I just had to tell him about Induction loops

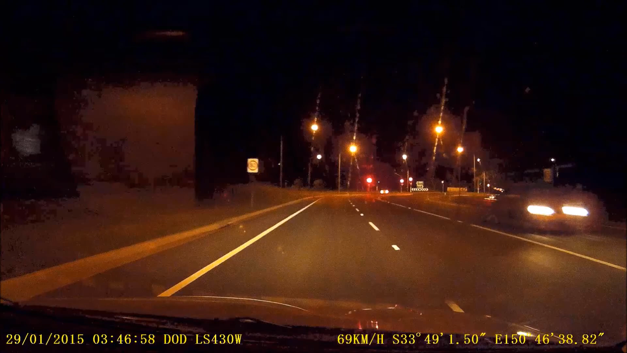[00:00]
let's see if this plate can be behind the line no I use six eight HT one day how long I'm gonna have to sit here before I roll over onto the induction loops get the lights working four hundred and fifteen dollars three to merit points for what he's done here
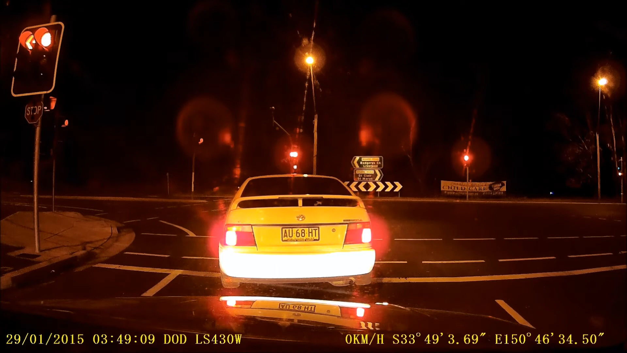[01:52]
the black says I've already been on him he's an idiot